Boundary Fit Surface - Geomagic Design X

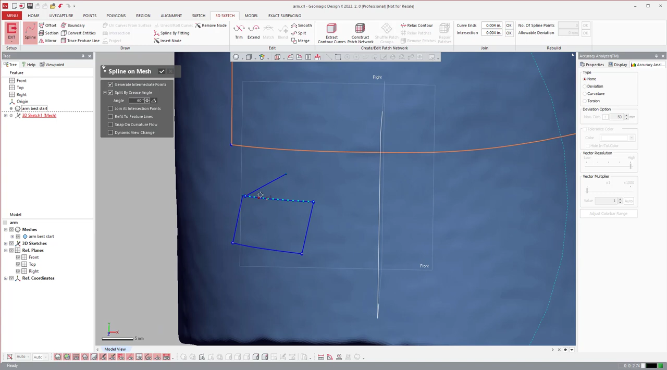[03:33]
right? And these nodes can be very close to each other. And so, that's where it's important to understand whether it's orange or not
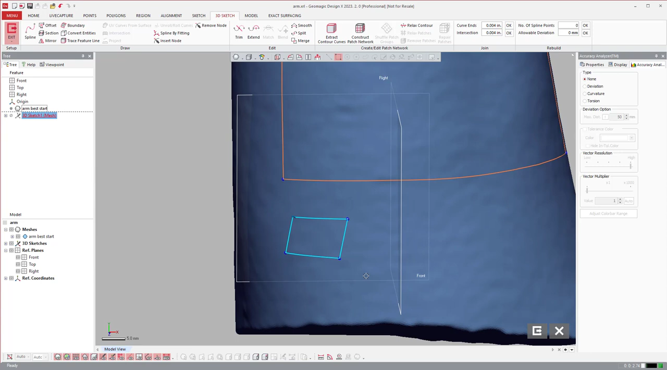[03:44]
to help you recognize whether it's a bounded shape or not.